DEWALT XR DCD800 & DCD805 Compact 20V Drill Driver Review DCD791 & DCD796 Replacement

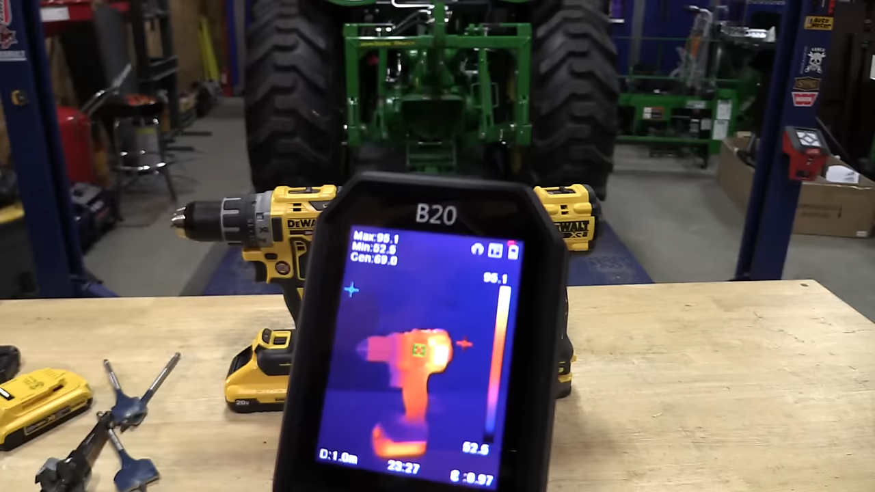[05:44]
Like we've seen with some other brands, there's a little bit more heat that is going to be generated in this smaller body and larger
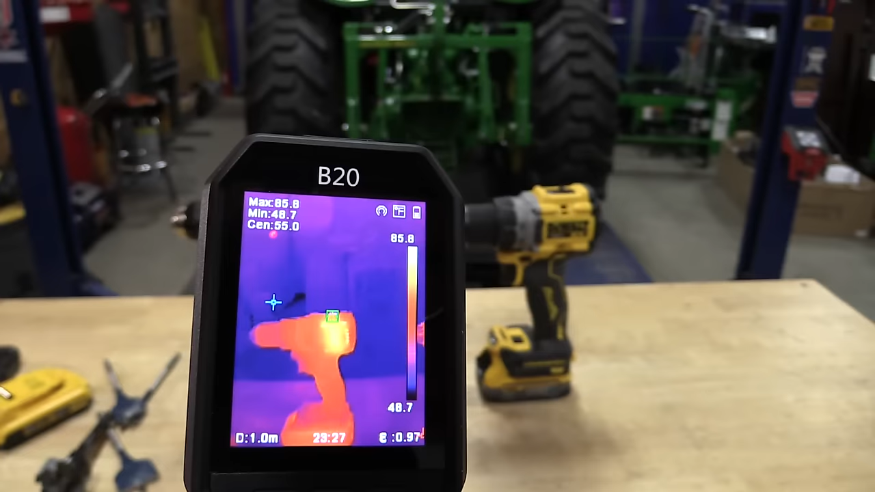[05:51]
circumference motor and I don't know how that's going to last long term.